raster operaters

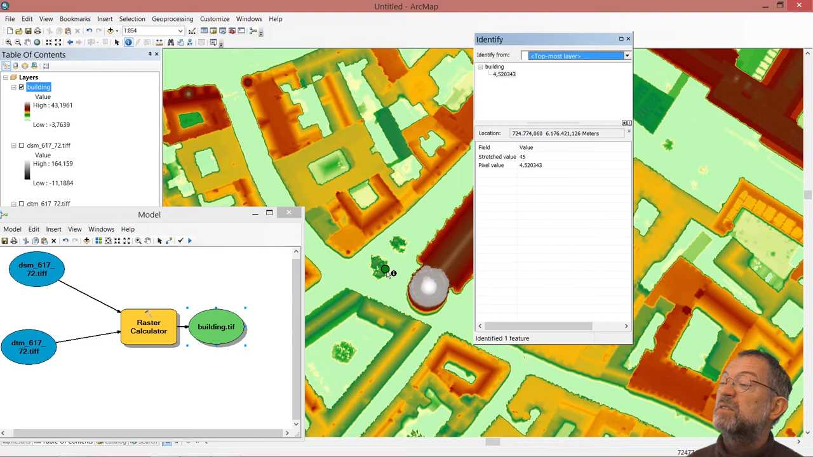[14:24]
dtm from the dsm we can look at the tree heights or building heights so the tree outside or the top is about 10 meters at the highest point um so that's the type of information we can easily get using those standard operators so these
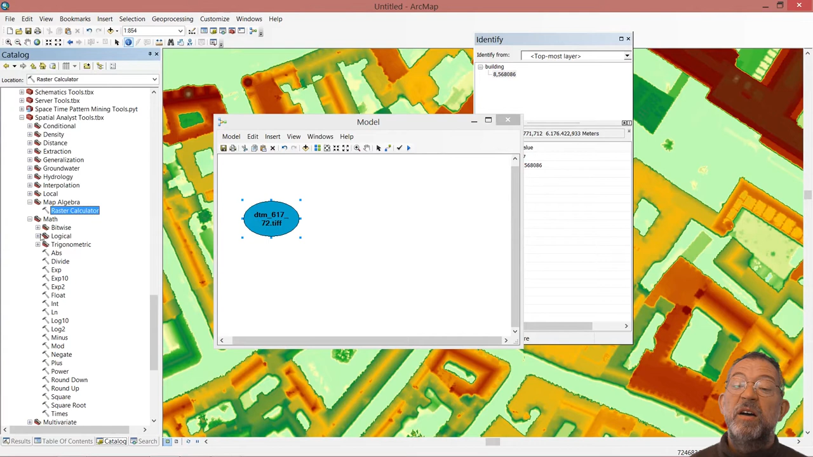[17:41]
and we then use a i was interested in if they are greater than so down under math there is a logical and here we have all these logical operators so if it is greater than i can draw that one in let's input faster so if this one is greater than 0.5
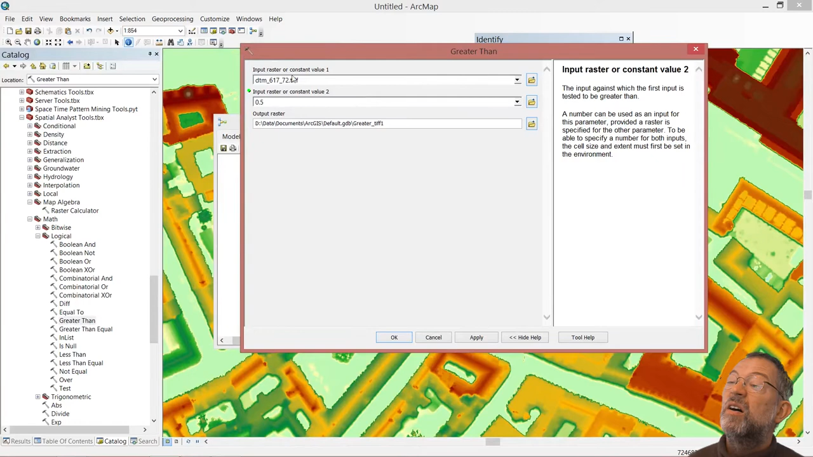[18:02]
0.5 and i just put it default
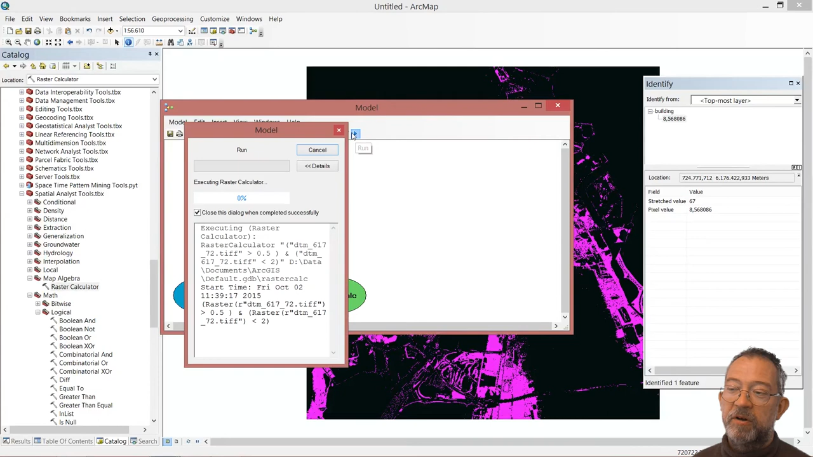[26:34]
is finished now that the model is finished running we can see that we have got shadows under all
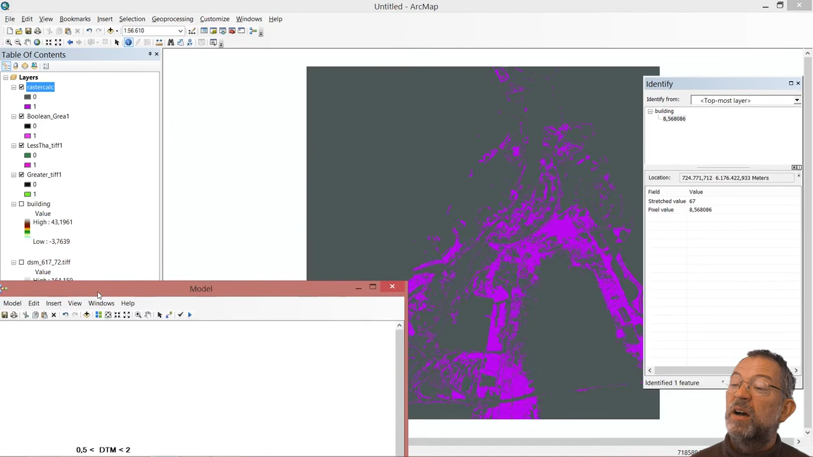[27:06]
that one so what we see here should be the same as what we see here
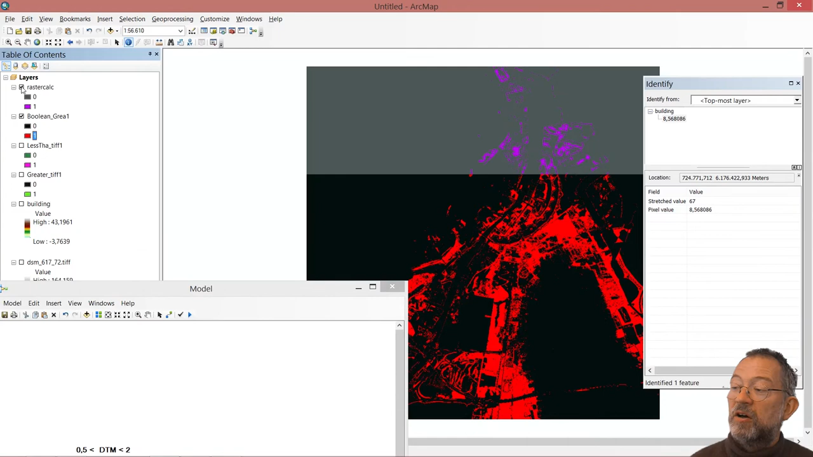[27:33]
the area using the map algebra and you can see that they look identical i can subtract them from each other and i'm quite convinced that
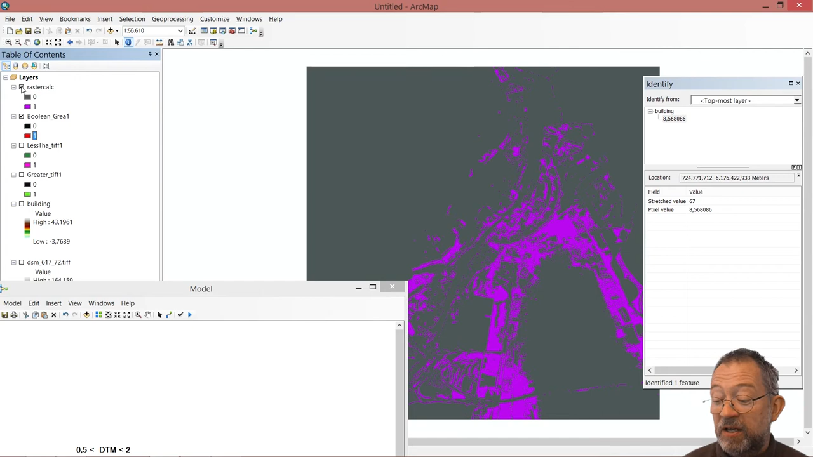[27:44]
i will have a layer of only zeros in it so i have now done